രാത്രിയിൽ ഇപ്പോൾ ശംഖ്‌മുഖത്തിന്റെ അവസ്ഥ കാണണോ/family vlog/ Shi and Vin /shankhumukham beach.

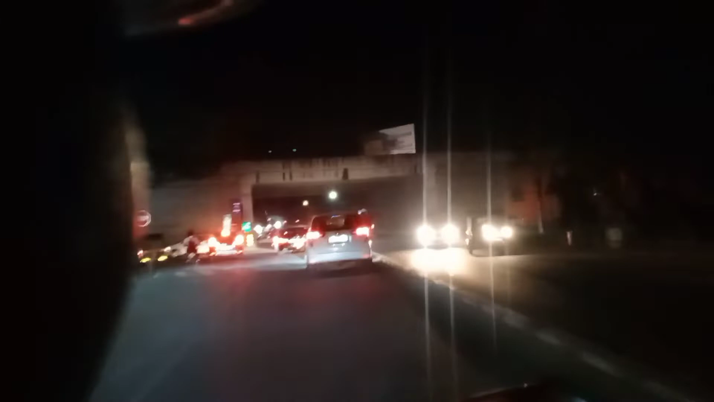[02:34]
പിന്നെ നമ്മളിതാ ഈ ബൈപ്പാസ് റോഡ് വന്നിട്ട്,
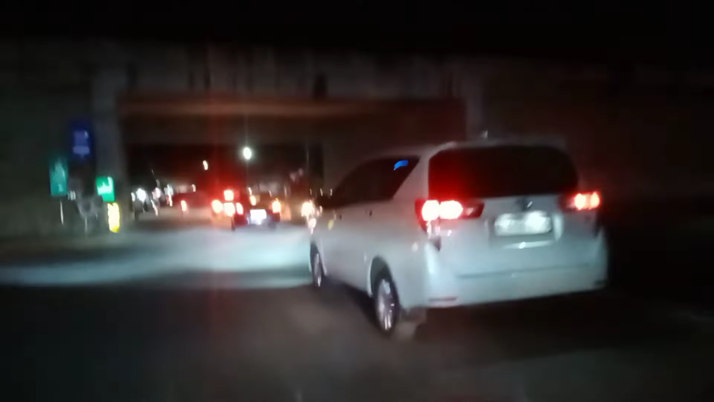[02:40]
ഈ ബൈപ്പാസ് റോഡ് ഇവിടുന്ന് ക്രോസ് ചെയ്ത് അപ്പുറത്ത് ചെന്നിട്ട് വലത്തോട്ടൊരു 100 മീറ്ററും ഒരു 1.5 കിലോമീറ്റർ വേണ്ട,
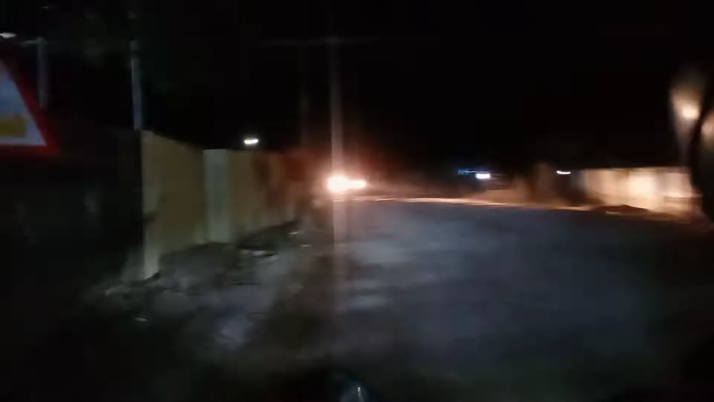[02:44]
1.5 കിലോമീറ്റർ എത്തും മുമ്പ് തന്നെ നമ്മുടെ ലുലു മോളുണ്ട്. ട്രിവാൻഡ്രം ലുലു മോൾ അവിടെയാണ് ഉള്ളത്. നമ്മളൊരു 3-4 തവണ ലുലു മോളിൽ പോയി.